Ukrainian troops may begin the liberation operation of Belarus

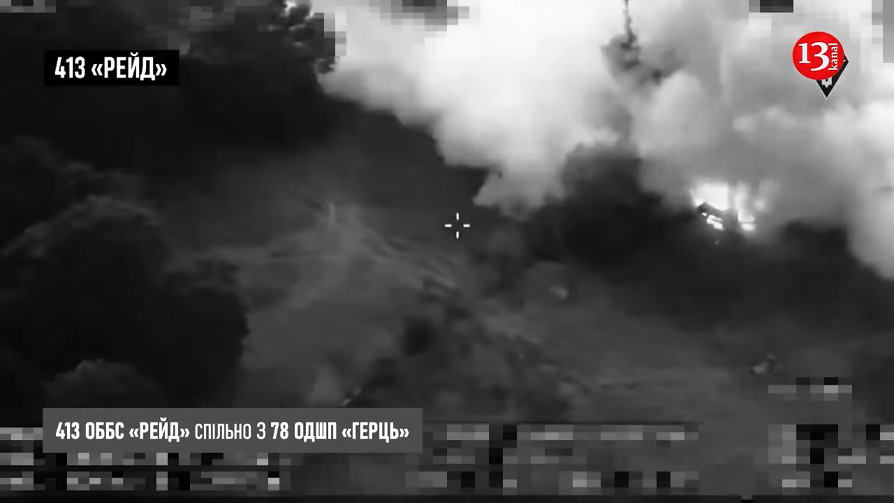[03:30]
that at the beginning of the mlrs operation there were up to 30 occupiers and by the end of the missile attack there